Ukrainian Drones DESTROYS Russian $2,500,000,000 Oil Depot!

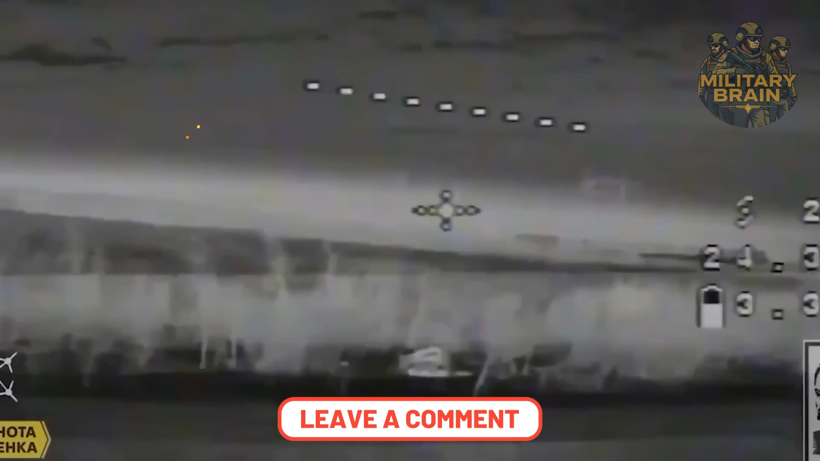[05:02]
Radars struggle looking down through clutter.
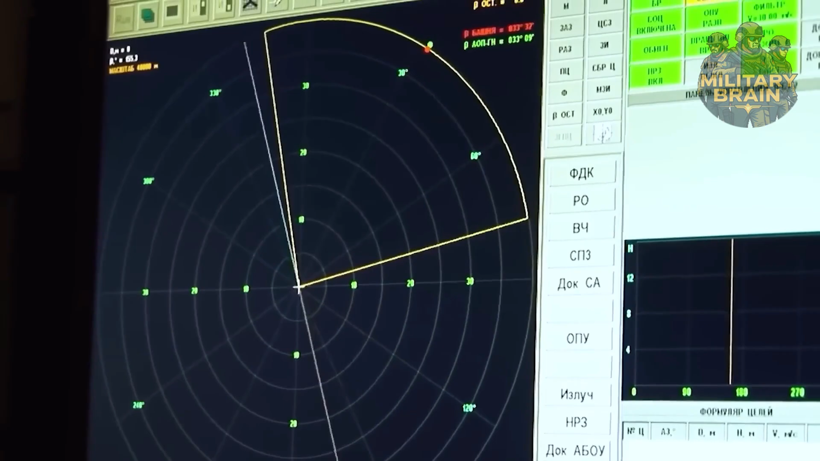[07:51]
Somewhere in that noise, 17 real threats hold formation.
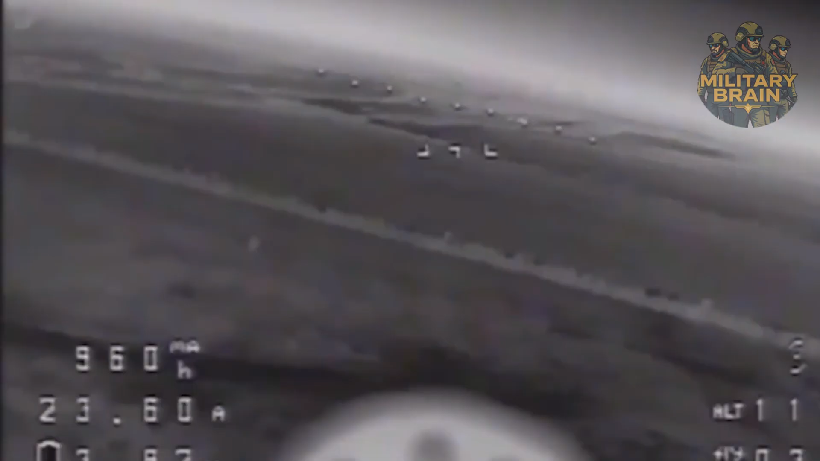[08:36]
5 kilometers. Impact in 130 seconds. He doesn't wait for clearance.
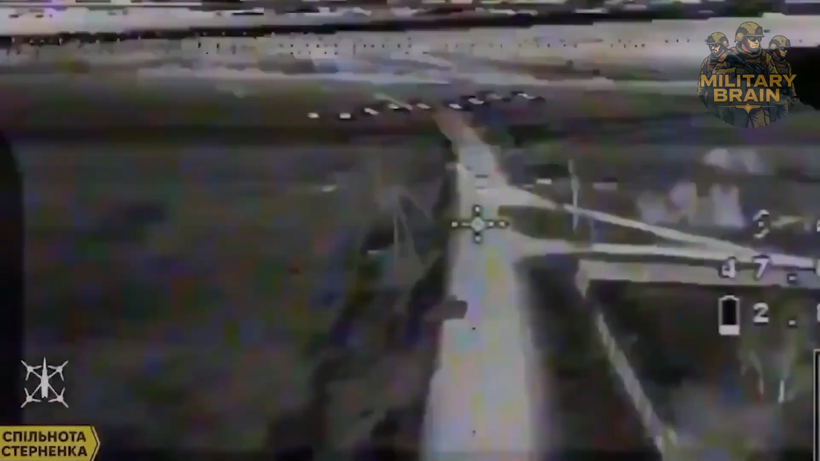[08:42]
His thumb drops to auto-engage, bypassing safety interlocks. The first 57E6 missile erupts from its launcher.
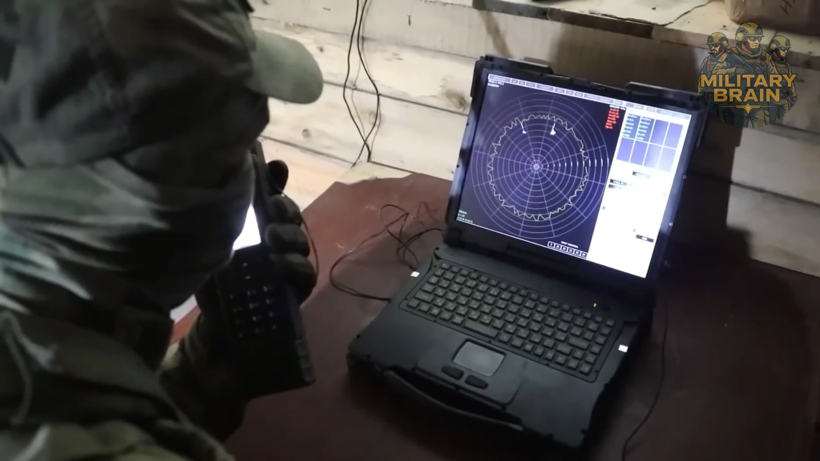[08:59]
The command receiver struggles to hold lock on a target that barely exists in RF. At 2.1 kilometers, the proximity fuse makes the recalculation looking for RCS signals from any objects in air.
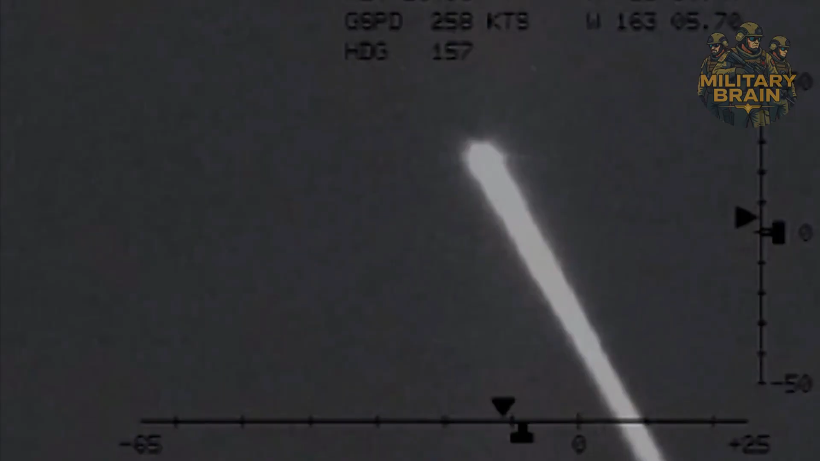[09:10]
It refuses to detonate. The million-ruble missile flashes past, missing by 3 meters.
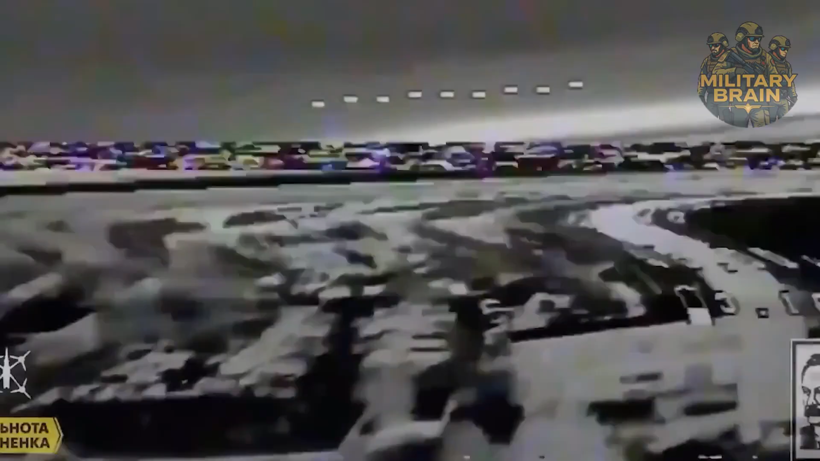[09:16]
The drone wobbles in the supersonic wake but flies on. The battery fires again. But the FPV executes a pre-programmed pop-up.
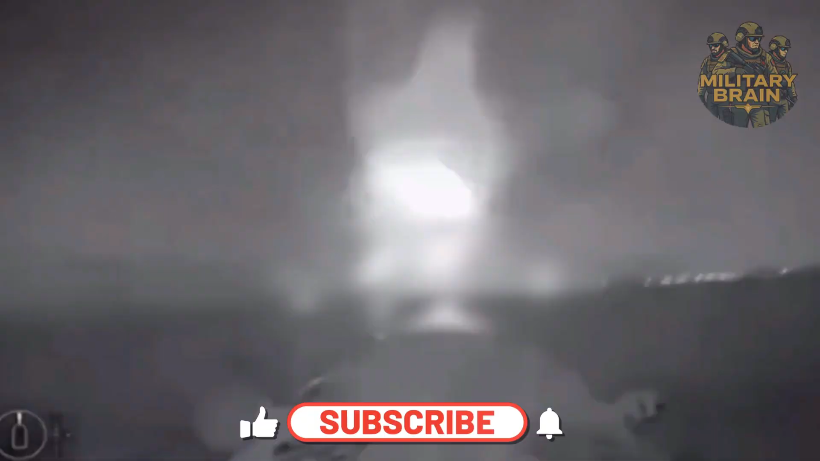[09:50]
Rounds self-destruct after four seconds, leaving black puffs that mark failure.
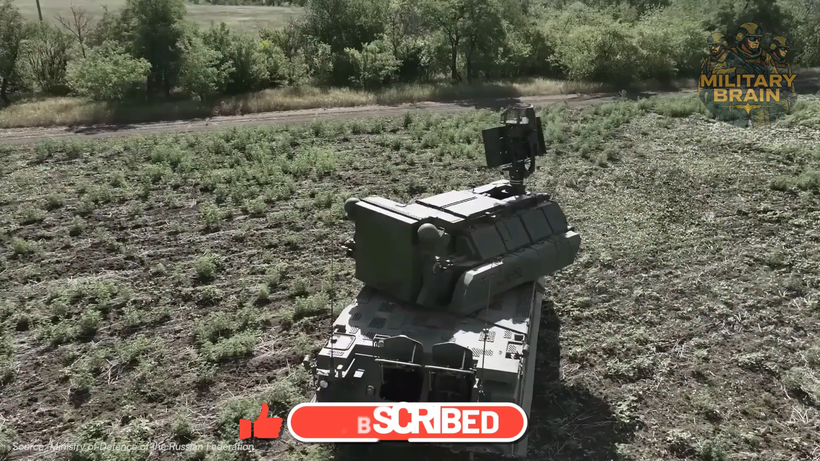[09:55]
The TOR-M2 activates its phased array radar, but faces the same problem. The FPVs are below its minimum engagement envelope. Rated to track 48 targets, it can barely hold one.
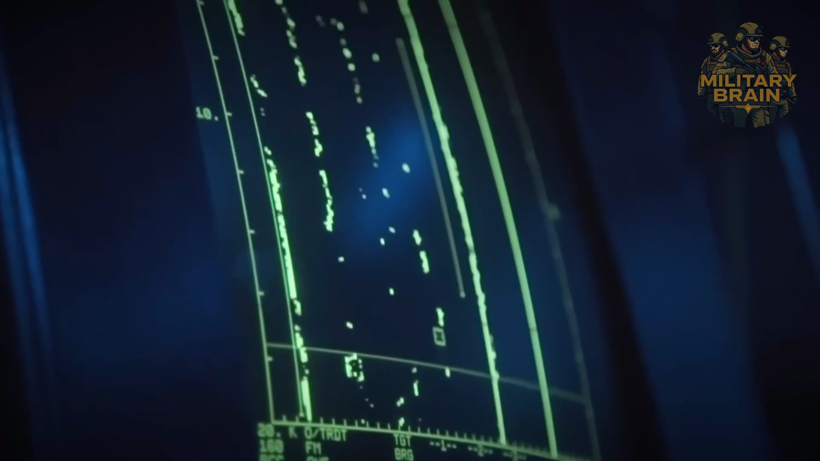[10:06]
Contacts flicker like fireflies. Never solid enough for a weapons-grade track.
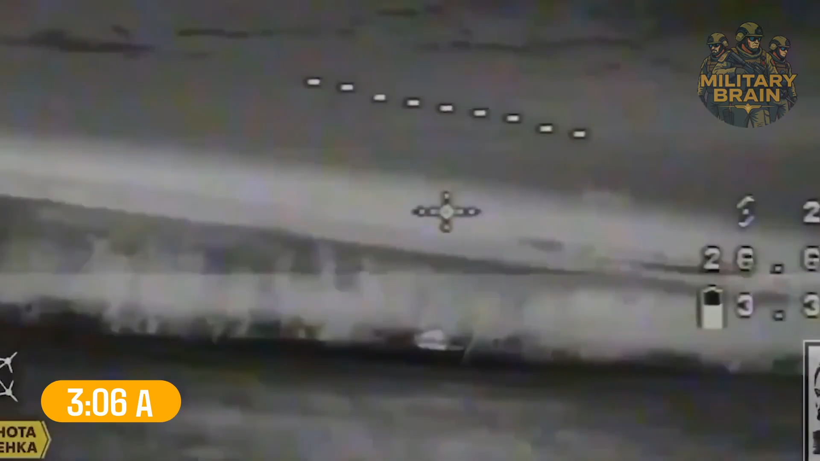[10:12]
At 3.06, luck intervenes. A fuse catches a drone broadside. The warhead bursts, 50,000 tungsten fragments shredding the air.
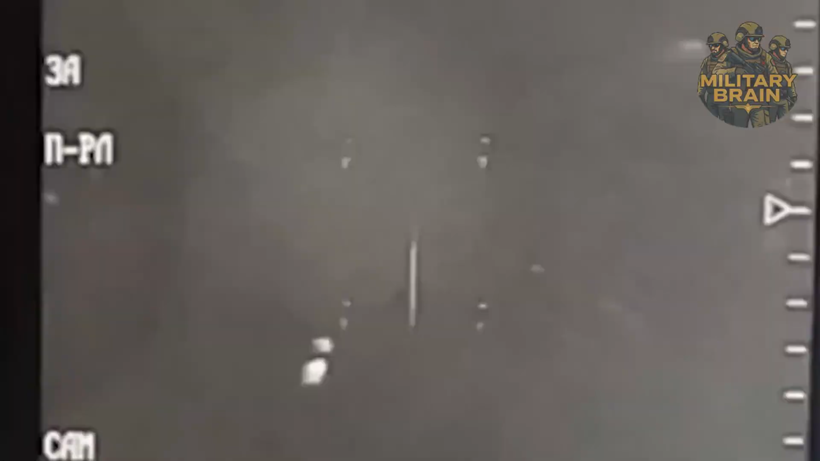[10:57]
Single digits. At exactly 3.08, the lead airframe strikes tank for.